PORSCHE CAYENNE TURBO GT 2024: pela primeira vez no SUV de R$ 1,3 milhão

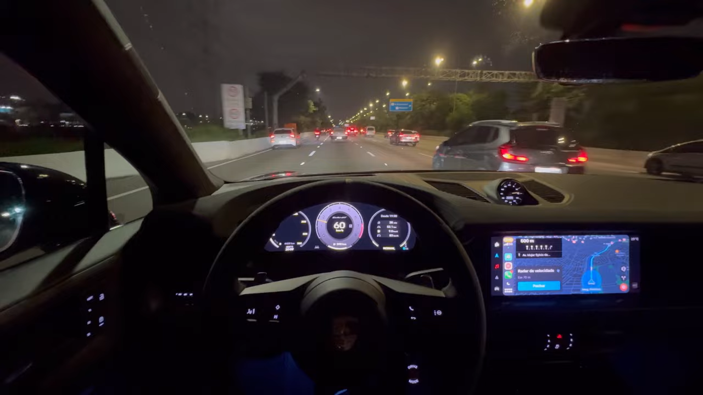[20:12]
claro que varia conforme o modo de condução, essa relação do câmbio com o carro é bem tranquila, e aqui já nessa velocidade, trânsito que é alto, daqui já está à noite, mas ainda tem muito carro, ele ainda tem o alerta de distância, ele tem o ACC vai funcionando, o alerta de ponto cego também vai funcionando, a correção de faixa também, se você se desviar muito tempo ali,